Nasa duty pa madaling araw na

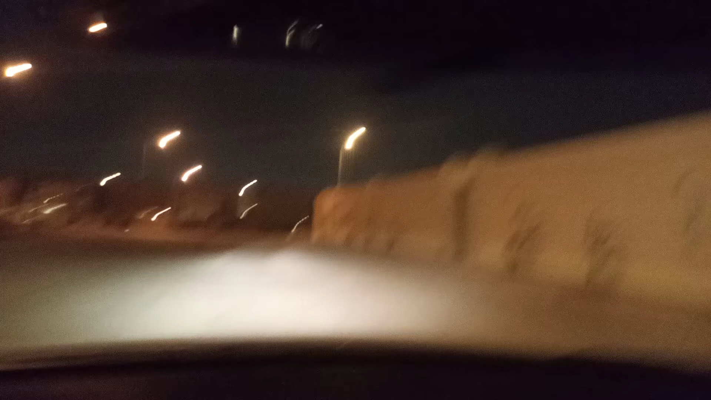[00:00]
Hello, good morning guys. Ayan, sabayan nyo ako guys. Alas 12:30 ng hating gabi. On duty pa rin. Papunta pa ako magsundo sa anak ng amo namin.
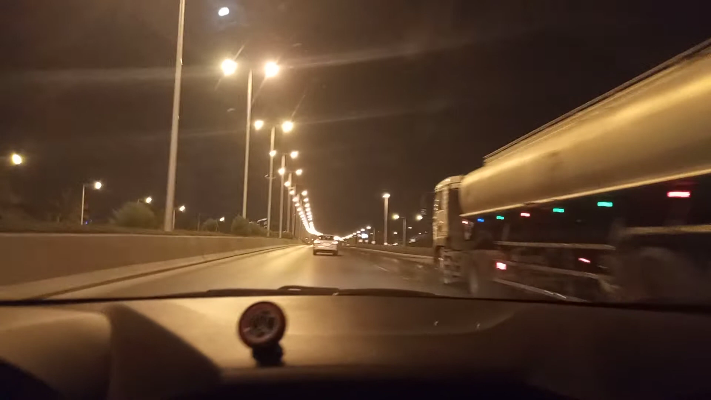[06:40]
napakatahimik ng daan, guys. Halos walang mga sasakyan. Grabe. Talagang takot na magkaka-virus.
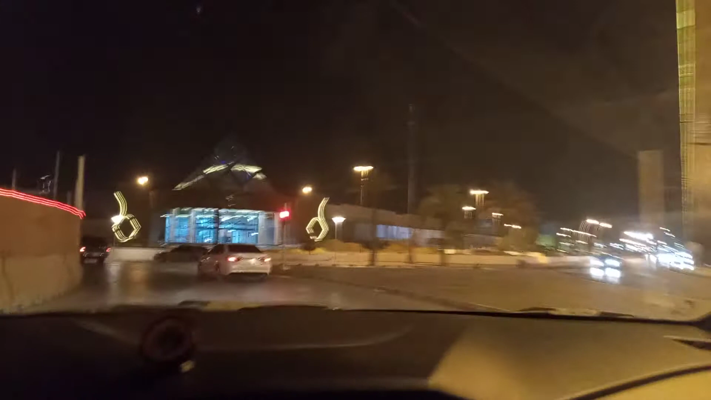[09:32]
Station ng railway. So, makikita nyo mamaya, papasok ka tayo sa napakagandang napakagandang subway ng King Abdullah.
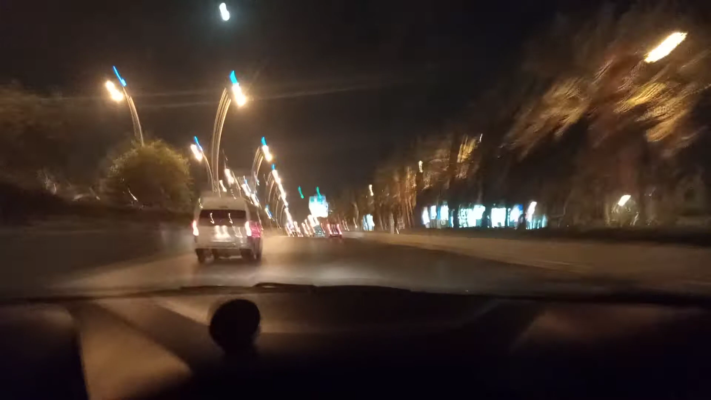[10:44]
Pero sa ngayon, kung mapansin nyo, kukunti lang, ayan o, pwede ka makapag-speed ng kung hanggat saan gusto mo. So, dito na, guys, bababa na tayo sa may Oliya King Abdullah Subway.
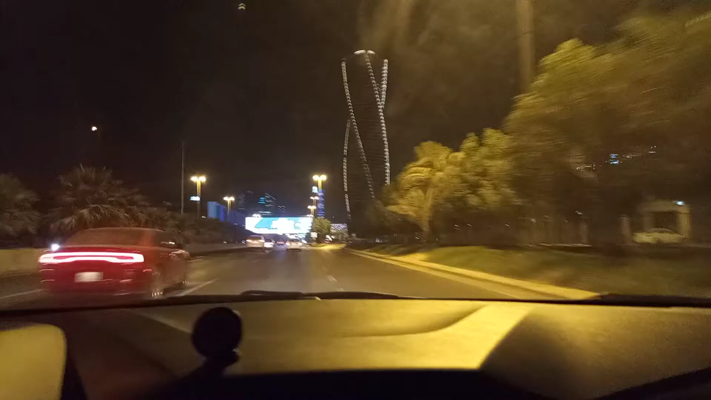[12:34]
Ito ay isang main road ng Riyadh. Center, center na 'to ng Riyadh. Ang kalsada na 'to, ito yung pinaka-una na kalsada.
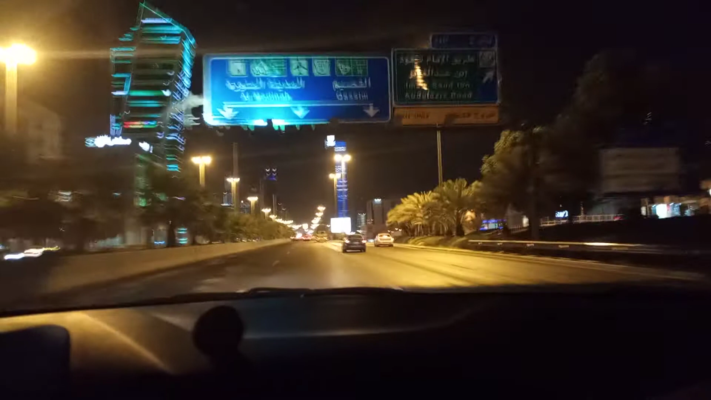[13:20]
Ayan, kukunti lang talaga yung mga sasakyan.
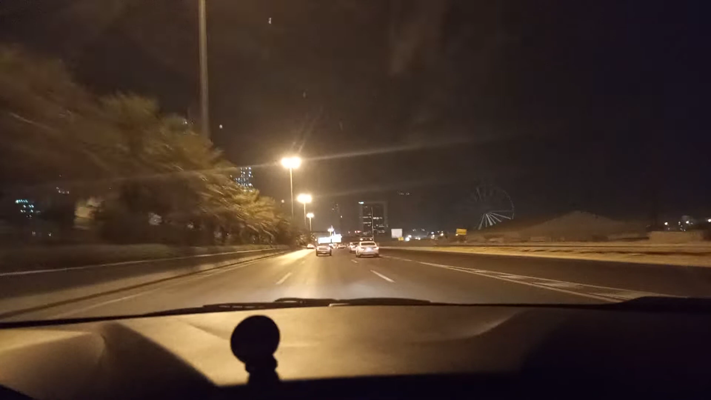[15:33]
Ayan, kung makita nyo, railway ng train, oh. Napakagandang pagkagawa. Parang duplex ang railway ng train na yan, oh.
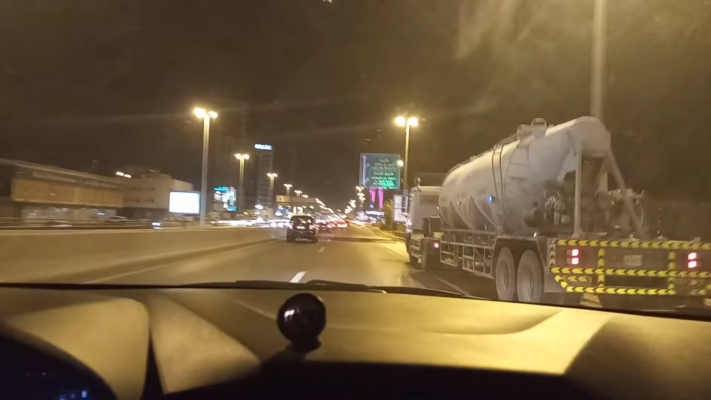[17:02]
napakagandang ilaw pala yan. Napakaganda ang ilaw ng building na yan, guys. Kung napansin nyo, tingnan nyo, guys. Oh, iba-ibang kulay, oh. Yan, nakikita nyo yan, guys. Oh, iba-ibang kulay.
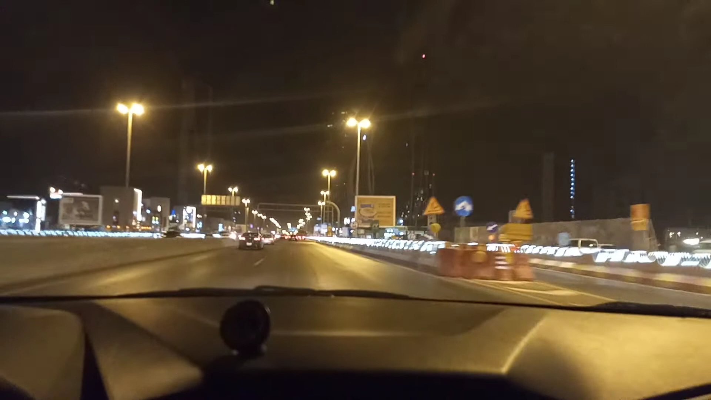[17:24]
Napakaganda. Ayan, violet lahat na kulay ng yan. Ayan, sa building na yan, oh. Yan yung papansinin nyo, guys. Ayan, ibang papaiba-iba ang kulay. Ganda.
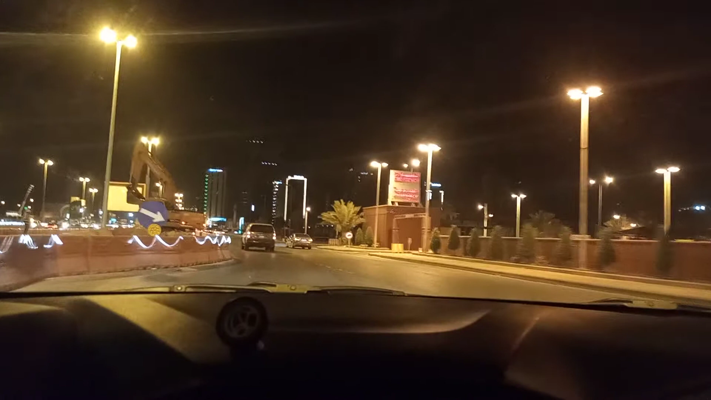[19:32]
At ginagawa yung kalsada dito, guys, dahil sa bus, para sa bus na kalsada.
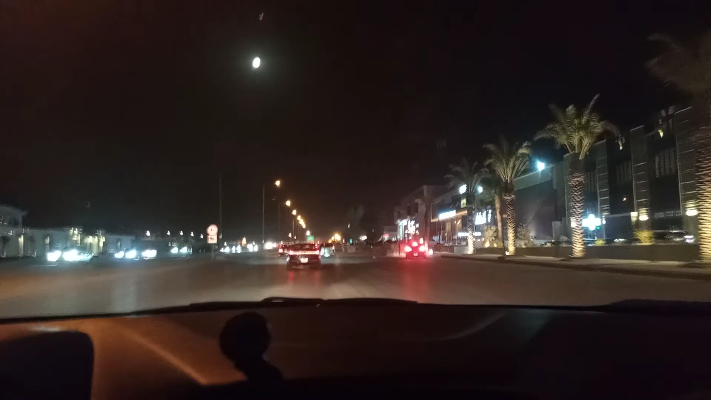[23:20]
So dito guys, kung napansin nyo, medyo madilim na konti. Pa isa-isa ang ilaw, hindi kagaya doon sa highway. Dahil dito ay